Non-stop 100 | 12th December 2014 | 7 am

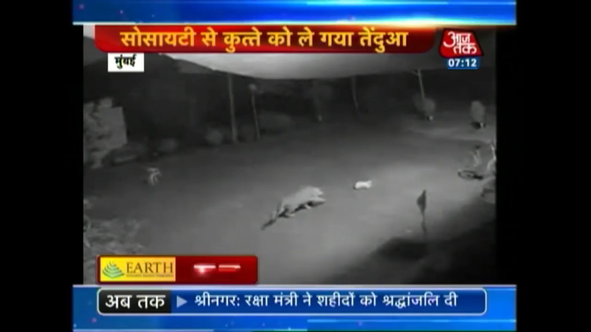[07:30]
सुसाइटी के अंदर से एक कुट्टे को ले जाता हुआ दिखा तेंदूआ रात के वक्त बाहर निकलना हुआ मश्किल